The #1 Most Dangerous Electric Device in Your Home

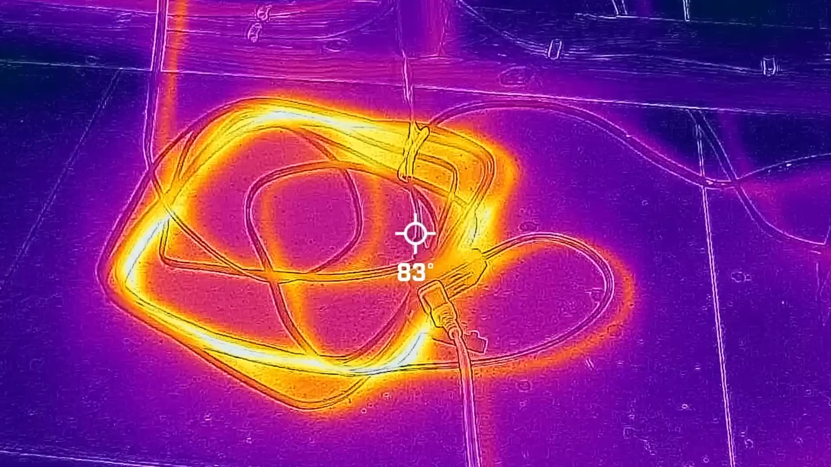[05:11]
21 amps on 120 volt circuit.
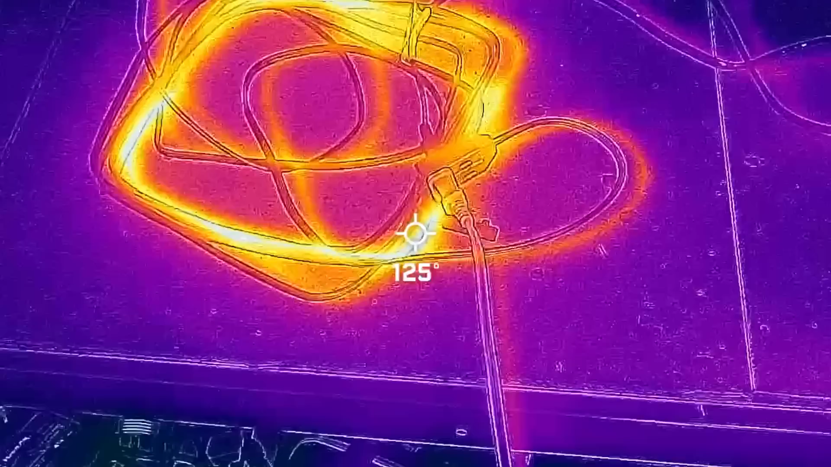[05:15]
Then after five minutes I use the FLIR thermal imaging camera you can see our maximum temperature that we're reading out is about 130 to 135 degrees Fahrenheit.
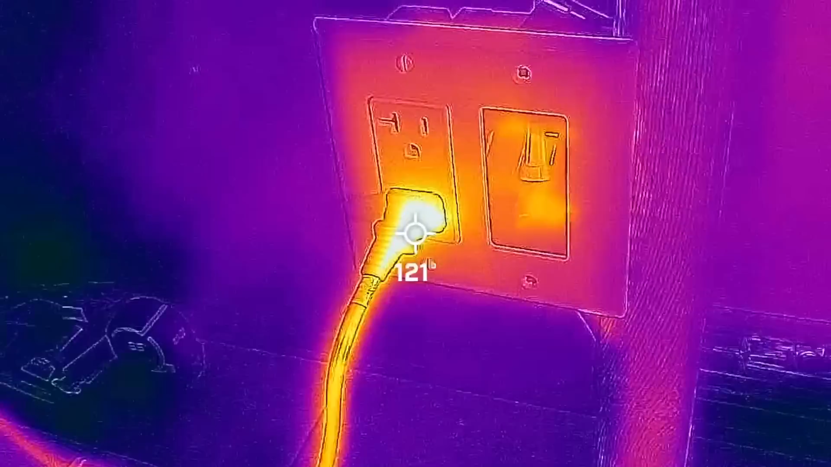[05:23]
Now what should be noted is when we bundle extension cords like this where you have multiple different strands of the extension cords stacked
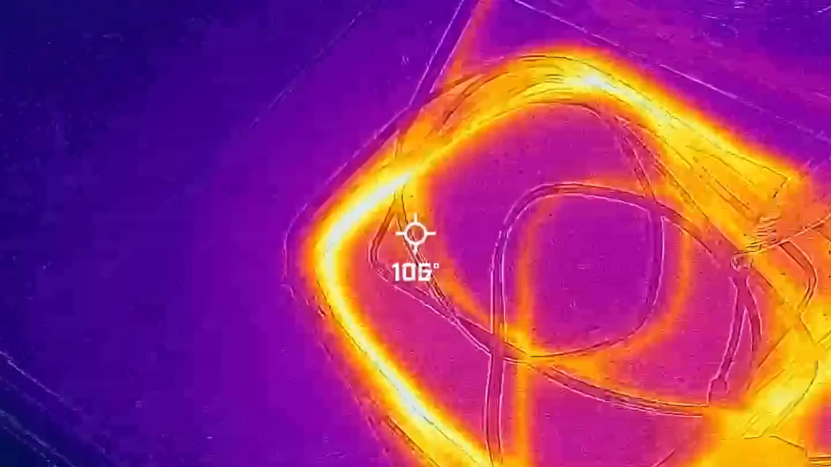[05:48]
And then continuing on with our intervals here at 15 minutes you can see we reach the high
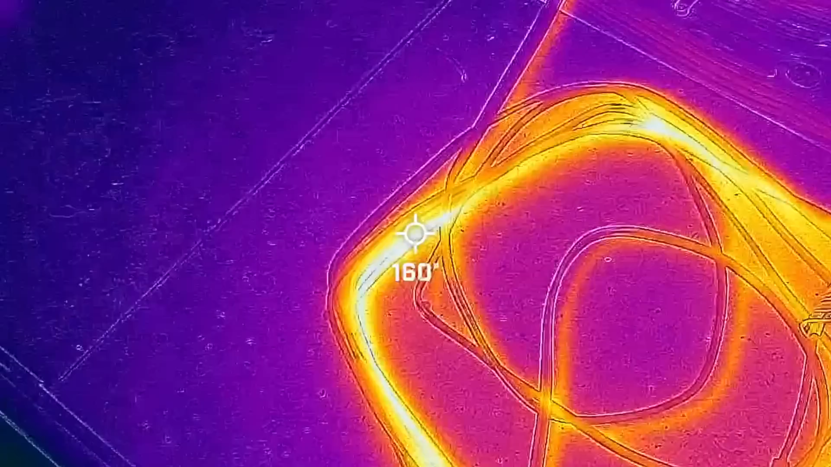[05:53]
160s up to 170 degrees Fahrenheit for our hot spots.